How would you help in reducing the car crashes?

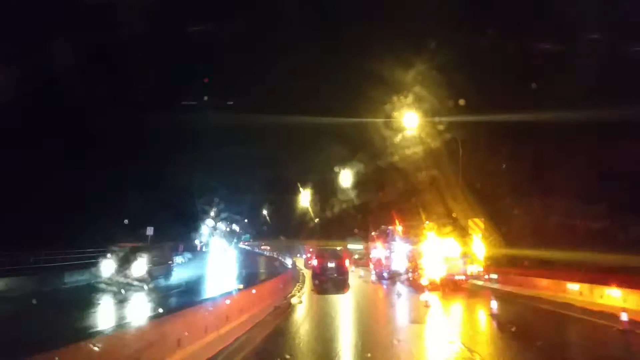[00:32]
This was not too bad The guy Just went too hard Too fast Into that curve Into that turn And lost control And spun around Like was facing